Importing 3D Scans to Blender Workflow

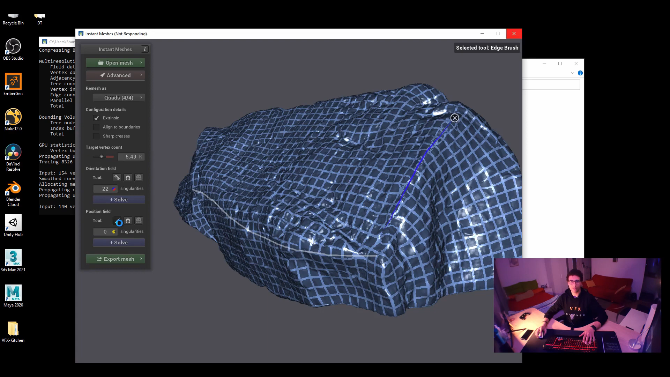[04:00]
And I can just rotate. I have to turn this one off and then rotate and then come back to it. Okay. Yeah, you can see it's also following the edges here, which is really cool.
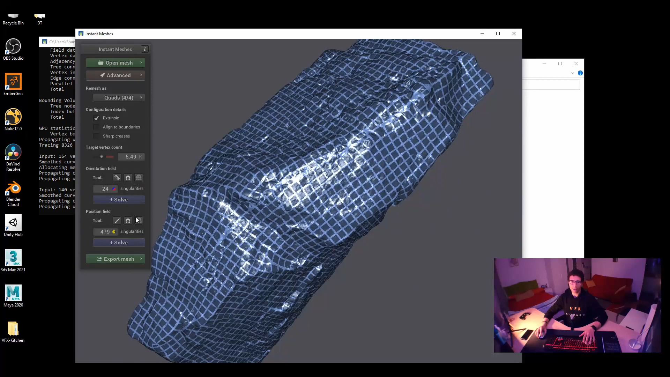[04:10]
It works better again with drawing this if you want to shape a face or shape like a statue or something that you want to have the quads of these polygons in a certain way.
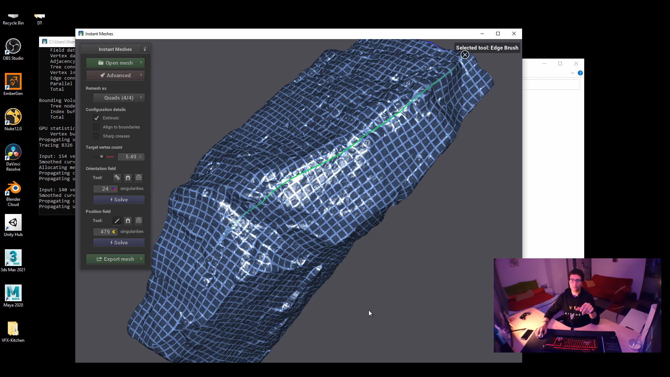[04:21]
I don't know what I'm doing here. And yeah, let me show you real quick here. We can just draw one more line in this edge just to refine it. And you also have like a magnet tool, which is also moving these quads in a certain way. So here is for orientation. Here is for position. Just don't mix between them. And we just press solve again. And then you will get how the final mesh will look like.
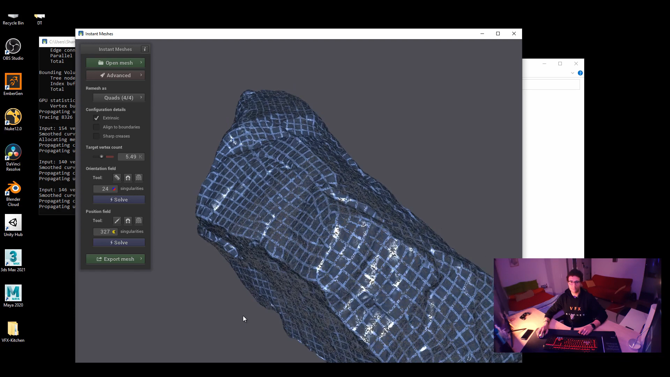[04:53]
Okay. So inside export, you say export mesh. Sorry, extract mesh. And that's how it looks like. If you want to compare it with the original, you can just press show input and show output.
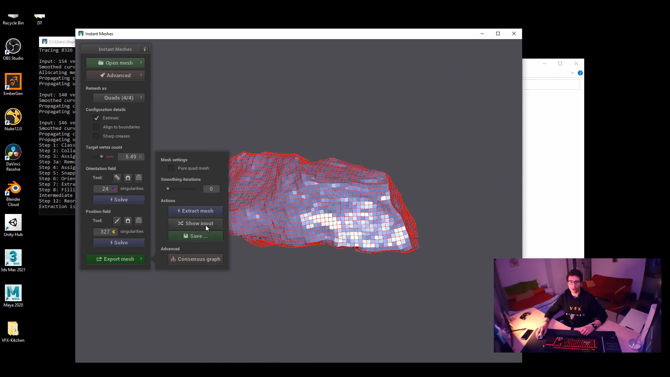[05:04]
That's how it looks like.
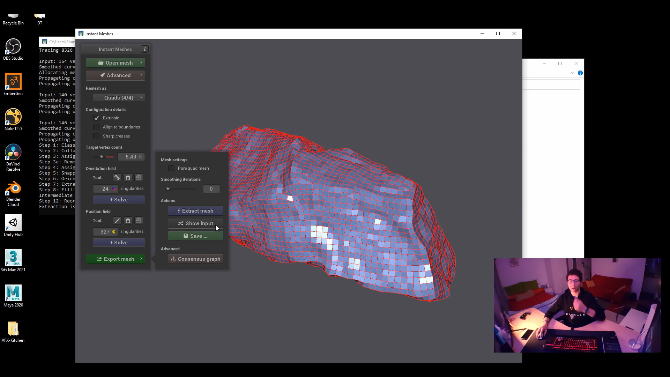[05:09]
Okay, so we are done here. Here we just export it and we are going to save it here to lowpoly rock.obj.
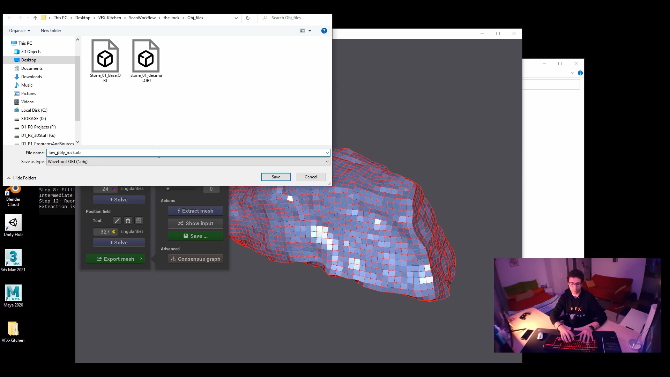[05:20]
Don't forget to put obj because it will ask you to put obj. That's how easy it is. We are done here.